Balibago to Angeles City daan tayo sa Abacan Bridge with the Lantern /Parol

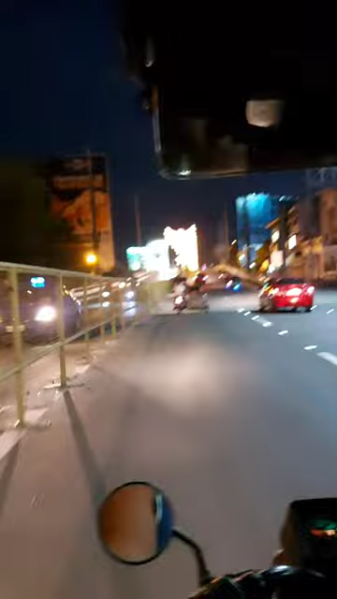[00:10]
So dadaan tayo sa Abakan Bridge. Ipapakita ko lang or i-reflex ko yung mga lantern or mga parol.